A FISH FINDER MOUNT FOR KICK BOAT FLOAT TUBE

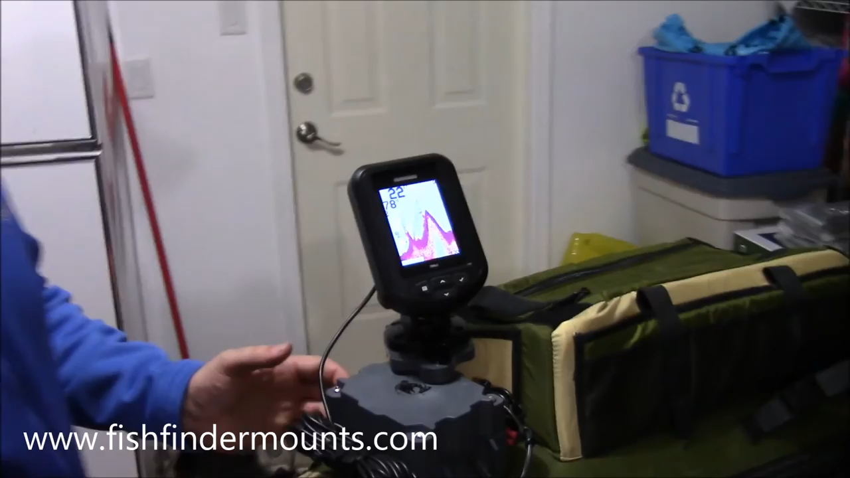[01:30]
it fits on the super fat cat LCS here from outcast here these
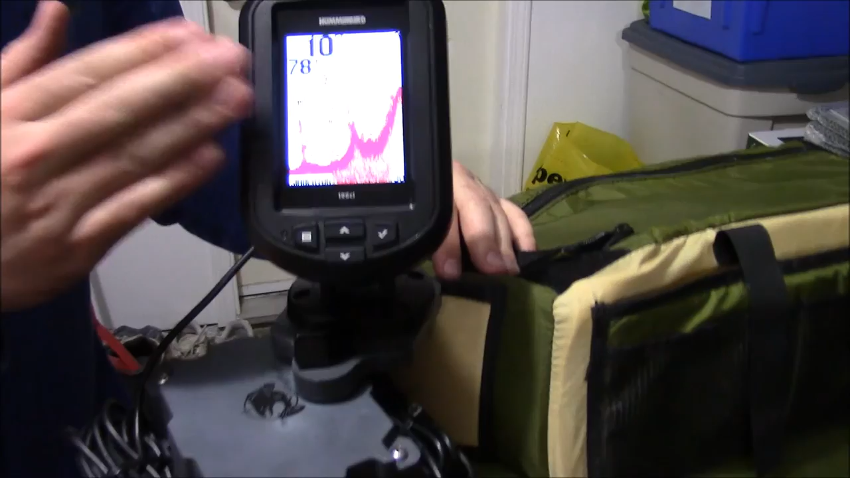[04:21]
this fish finder for two days up to three days straight right here the five amp hour would run this fish finder for like five days straight of fishing good long days of fishing so
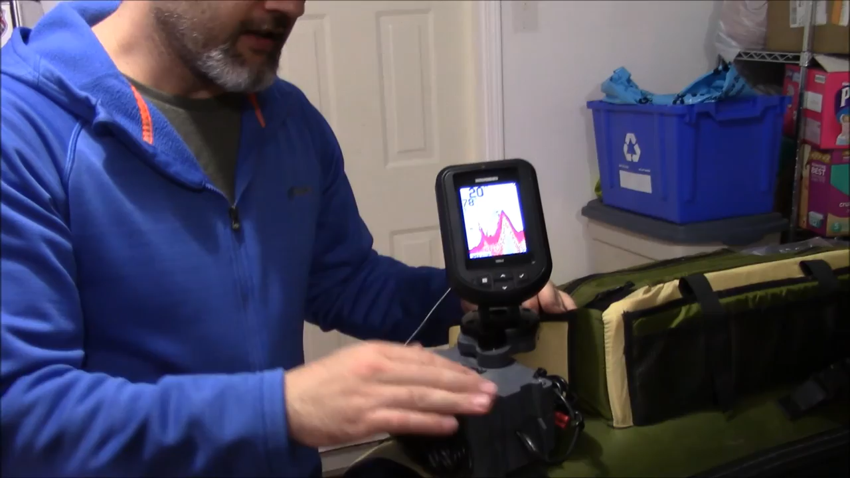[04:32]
just amazing solutions here for you guys for all you float tube fishermen there's nothing better than these mounts here if you want to be see if you're serious about up in your fishing game and putting a nice sonar on your